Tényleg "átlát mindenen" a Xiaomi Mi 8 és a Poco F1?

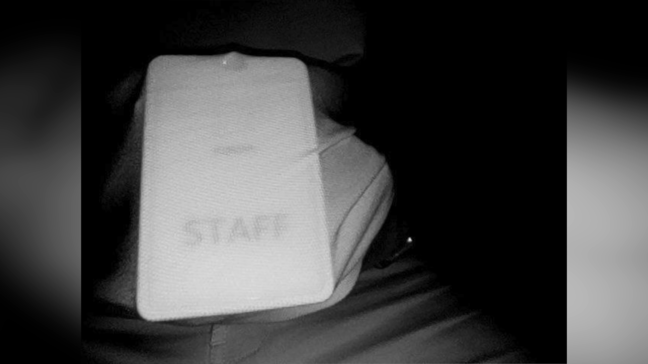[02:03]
Nyilván utána különféle anyagokkal kerültem szembe, például ilyen vékonyabb szövettel, ruhával próbálkoztam, a pólom alá betettem a Xiaomi Mi 10-nek a dobozát,
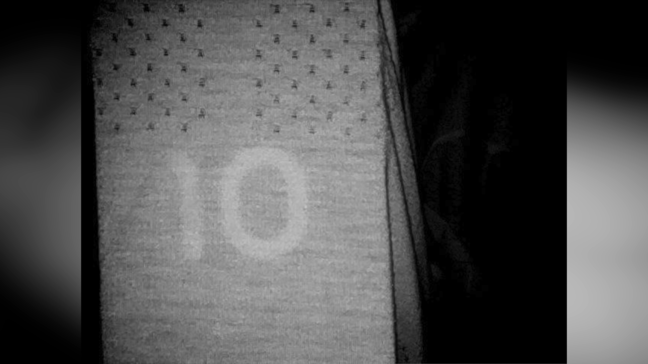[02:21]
például egy farmert, akkor ugyanez a művelet nem fog működni.
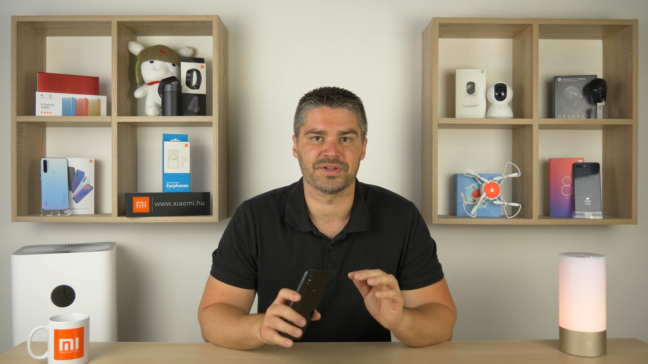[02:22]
Egy vékony papírlapot is oda tettem, például egy szerencsét csoki elé, normál esetben nem látjuk, hogy mi van a papírlap mögött,
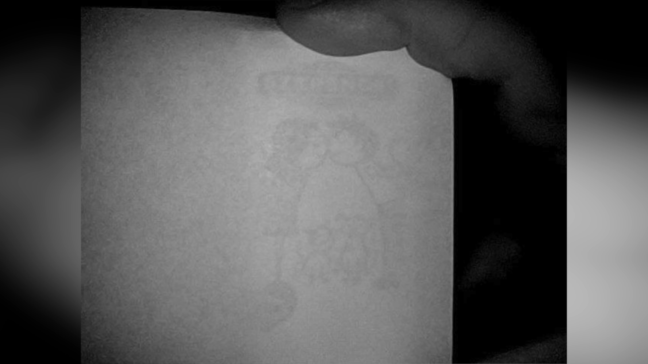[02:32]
hogyha viszont eléggé ráhúzzuk ezt a papírlapot és közel helyezzük a kamerát, akkor képesek lehetünk a különféle mintákat meglátni.
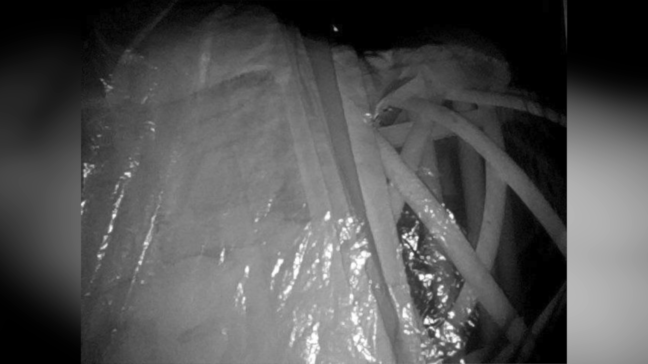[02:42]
A szatyoroknál szintén működik a dolog, persze, hogyha valamilyen nagyon fekete, visszatükröződő plastikkal találkoztam,
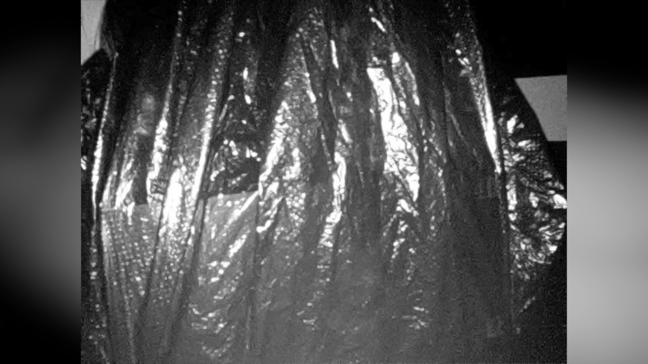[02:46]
akkor már ott azért probléma adódott, ugyanígy a műanyag esetén is az volt a helyzet,
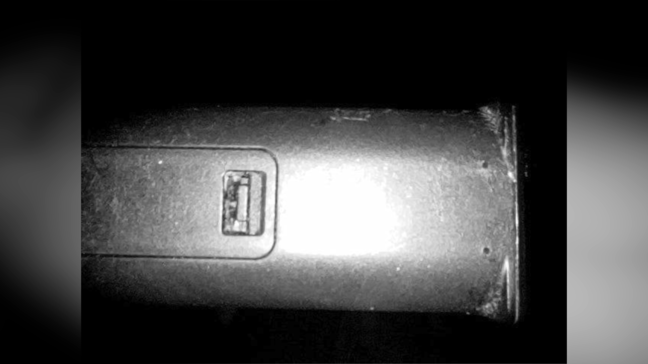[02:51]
hogy a vastakabb műanyag esetén nem tudott belehatolni a különféle részekbe a kamera,
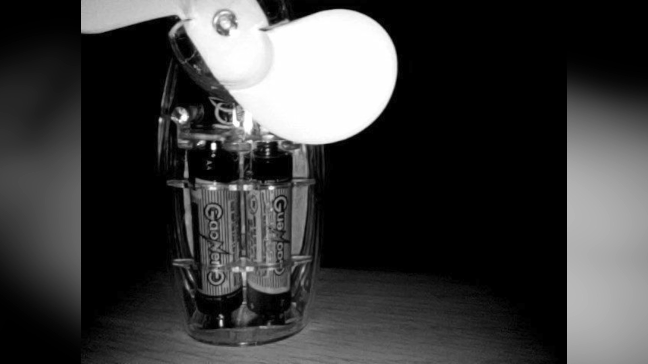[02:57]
viszont hogyha valamilyen színezett vagy nagyon vékony műanyaggal próbáltam, akkor tökétesen látszódott, hogy mi van ott legbelül,
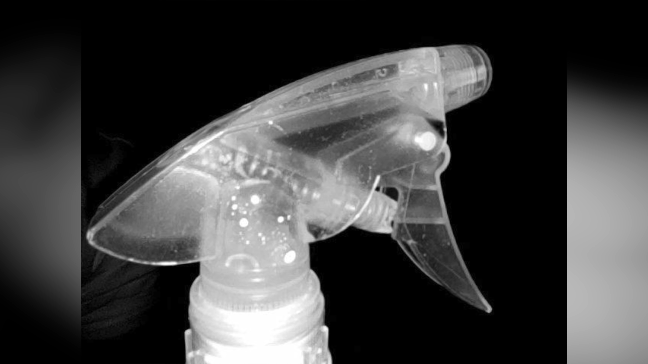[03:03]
akár egy elem, akár mondjuk egy rugó, ami egy ilyen spriccelünk belül található. Amire viszont ez a kamera így használhatóz az éjjellátás, amikor teljes sötétség van például a szobában, akkor ezzel a megoldással szinte mindent láthatunk,
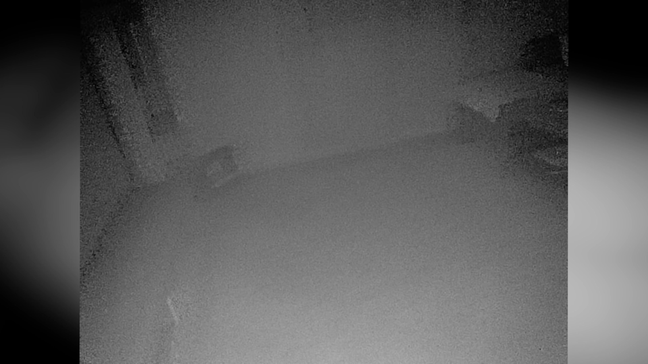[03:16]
mint hogyha mondjuk a biztonsági kamerák egyikét használnánk, ugyanilyen infrás megoldással működnek az is,
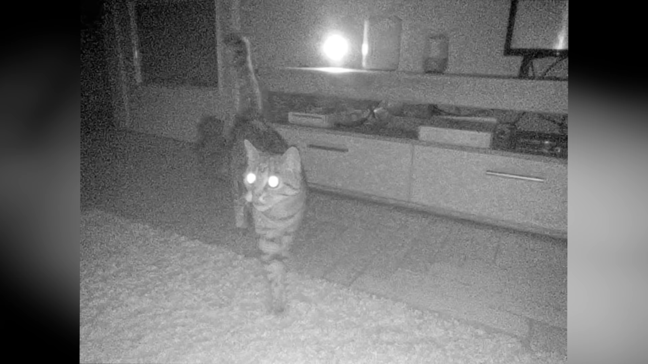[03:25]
és egész jól sikerült, teljesen jól látodott, pedig tökéletes sötétség uralkodott, már ez éjfél körül volt, amikor egy lámpa sem világított.
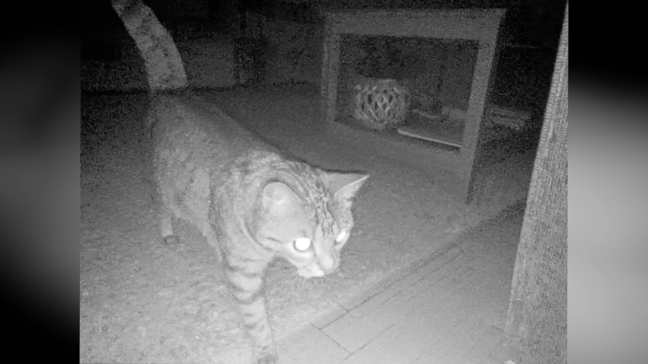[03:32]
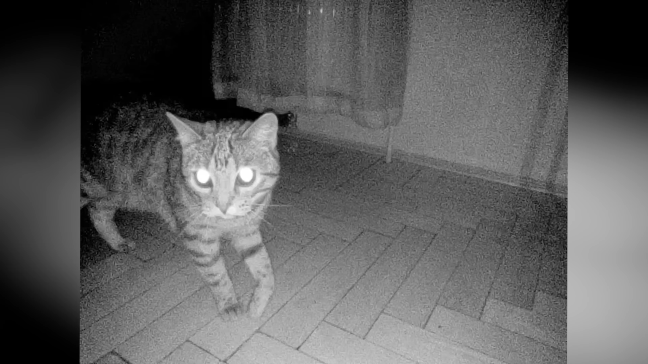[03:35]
Persze kényelmetlen, hogy az előlapi kamerát kell használni, tehát nem tudjuk normálisan a telefont a kezünkben tartani,
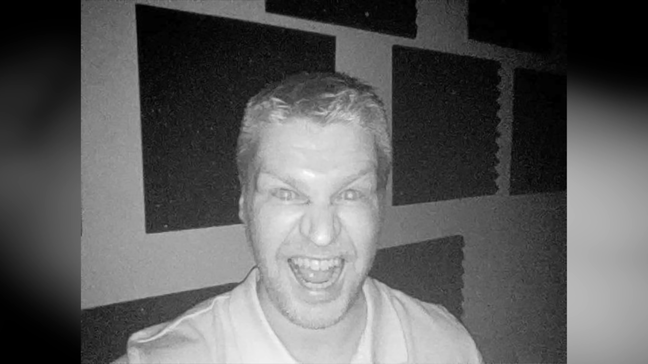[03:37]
plusz a kijelzőt nézni,
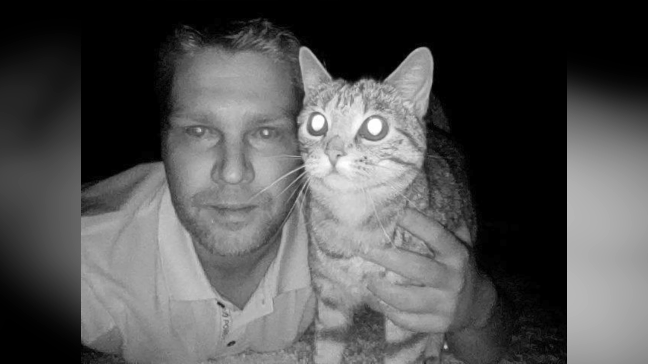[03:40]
ettől függetlenül viszont egy-két esetben jól jöhet, azért vigyázzunk,
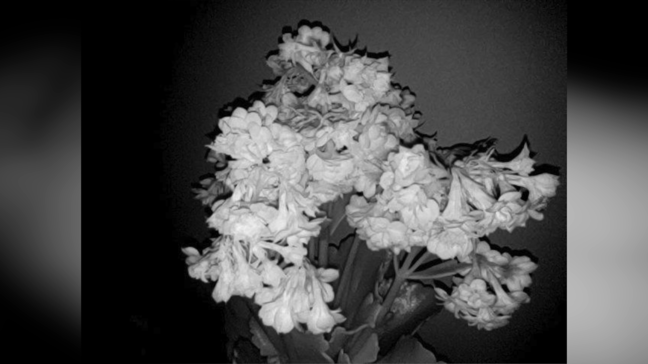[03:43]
mert nem lehet különféle kukkolásokat végezni, és ezt semmiképpen nem is ajánlanánk, de arra jó, hogy mondjuk ilyen vicces felvételeket készítsünk egyes tárgyakról, vagy akár éjszakai fotókat készítsünk.